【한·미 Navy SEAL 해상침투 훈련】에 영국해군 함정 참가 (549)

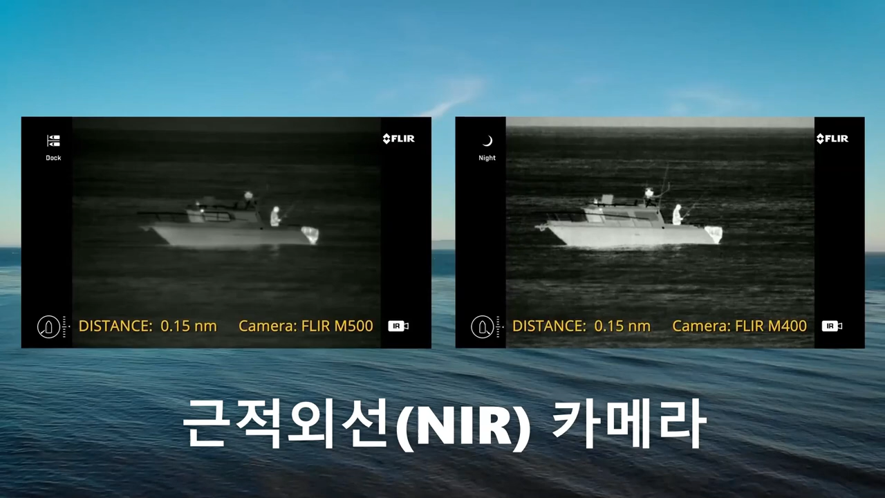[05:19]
고해상 칼라 광화 카메라, 지구지리정보시스템 GPS,
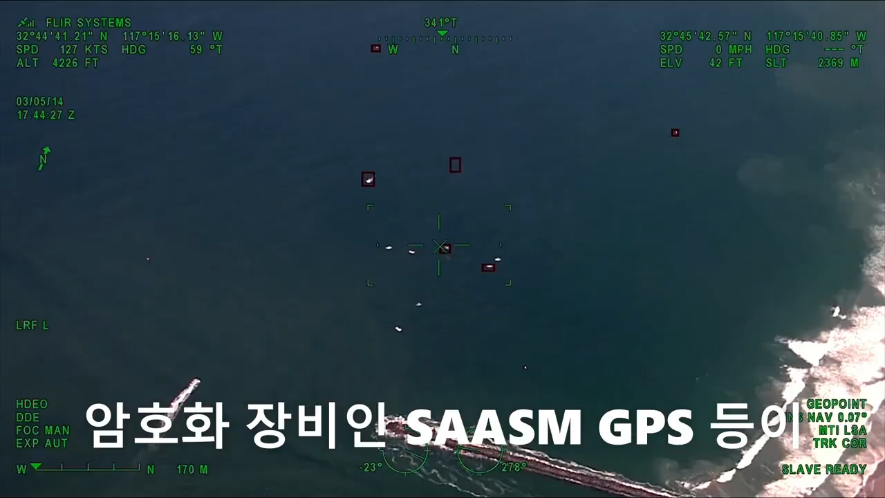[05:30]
암호화 장비인 SAASMGPS 등이 통합이 되어 있습니다.
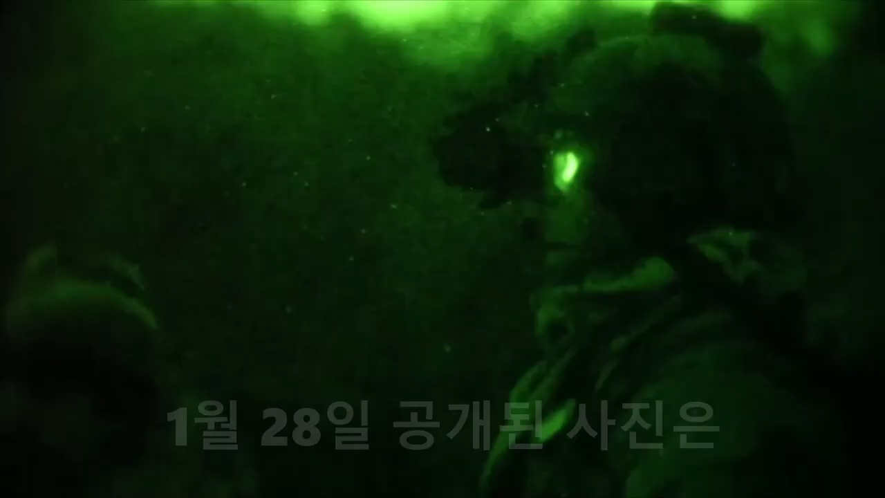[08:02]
1월 28일 공개된 사진은 한미연합 네이비 C1이 무장을 갖추고 주척의 고속단정을 이용하여 해상 침투를 하고 침투 후 지상정찰을 하는 장면입니다.